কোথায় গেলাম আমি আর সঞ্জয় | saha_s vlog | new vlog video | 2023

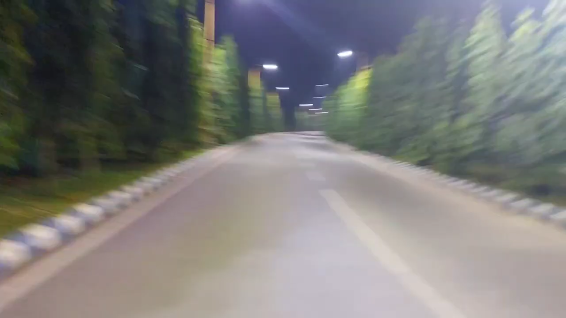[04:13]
ঠিক আছে, তেন্দুয়াকা ভান্ডুরা। আর এই সাইডে একটা গার্ডেন টাইপের রয়েছে পুরোপুরি, এই সাইড থেকে যাচ্ছি, চলো সামনে গিয়ে আবার দেখা হচ্ছে তোমাদের।